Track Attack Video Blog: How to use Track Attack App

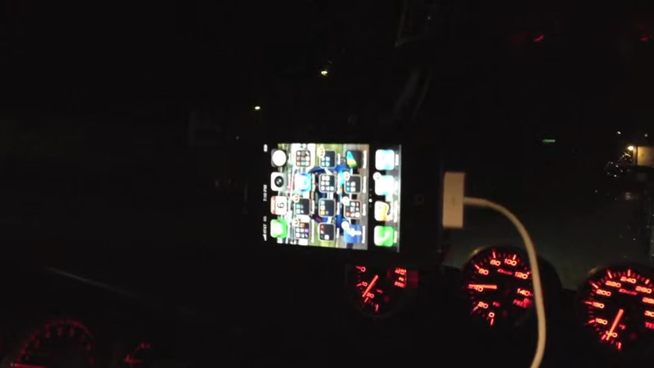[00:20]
So we actually do a lot of simulated testing around our neighborhood here. And so we're in the middle of the Northwest right now to show you how TrackAttack works. So as you can see, for TrackAttack it's just an app and we have it mounted on a RAM mount. As you can see, it's pretty straightforward. These are one of the better mounts.
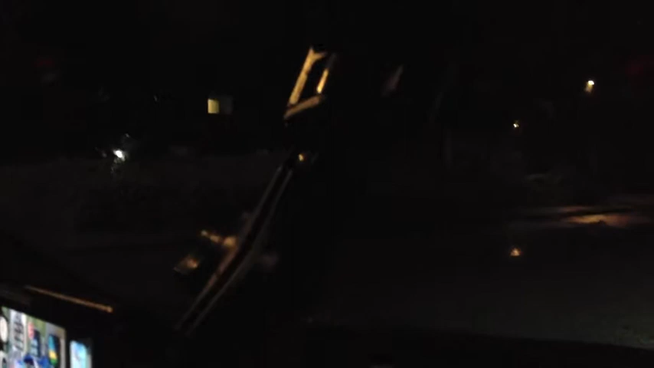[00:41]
But we have done extensive testing with some of the pretty basic cheapo mounts that you see at Best Buy for like $25 or $30.
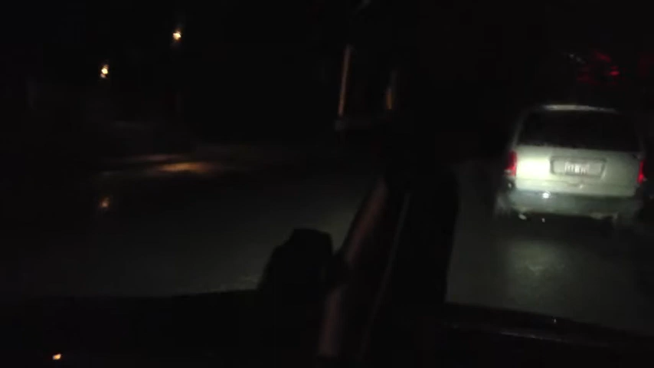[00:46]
The last thing I wanted to show you guys before I get started here is that, and I suggest is that when you are on the racetrack and you're using TrackAttack is obviously have it mounted securely. But the second thing is I really suggest that you have a power source connected to it so that way you don't have to worry about your battery running out in the middle of a 20 or 30 minute session, just depending on what's going on, what other background apps are going on.
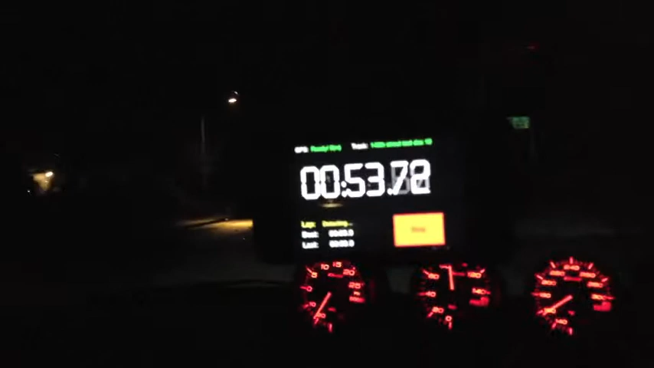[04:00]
Here's 149th Street. About five seconds from now, oh, even faster, starting first lap so it recognizes it immediately.
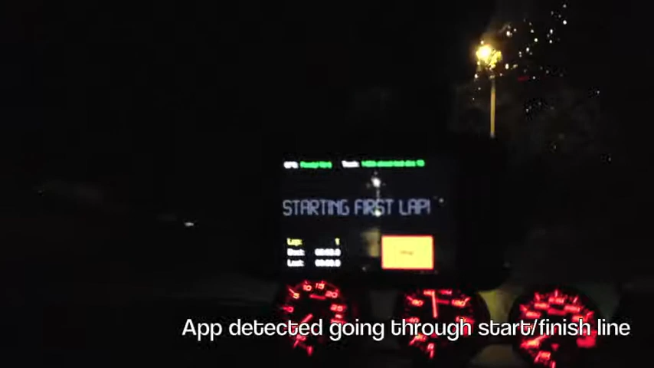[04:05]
Sometimes it'll take about a five second delay, there you go,
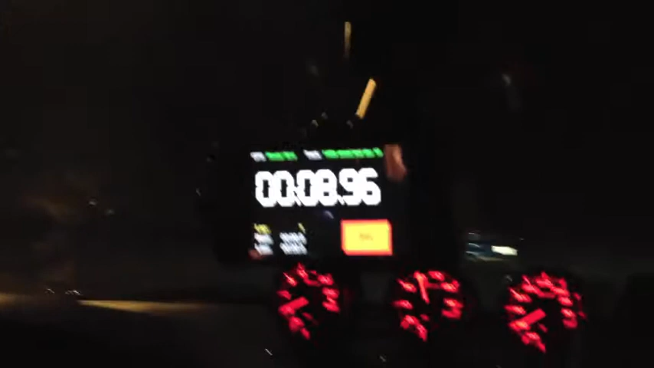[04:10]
for it to register the trigger of passing through that start, finish line and then it'll get going. Don't worry about it. It wouldn't show up there and all the timing is accurate. Accurate. So now we're just going to do a couple of laps and we'll talk to you guys here in a second.
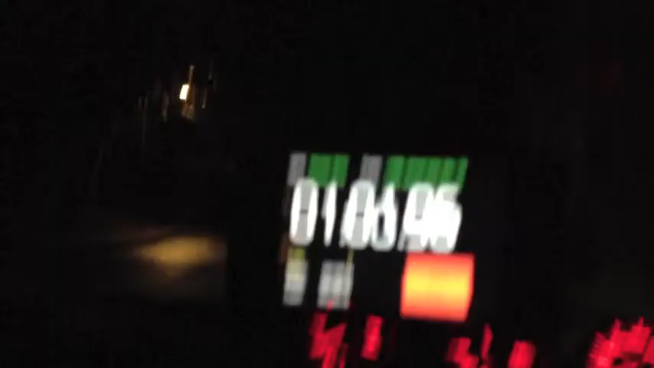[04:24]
Okay. Now we're coming up on the first complete lap of this session.
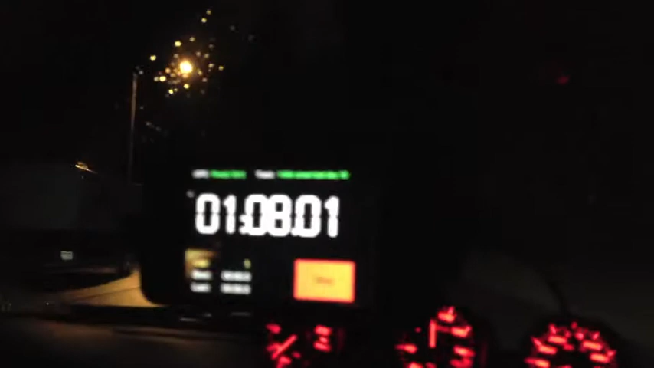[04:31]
So as you'll see, the lap time is going. Here's the start finish line right here and about five seconds later, it'll flash here telling us what the lap time is. There you go. So a minute 13.92.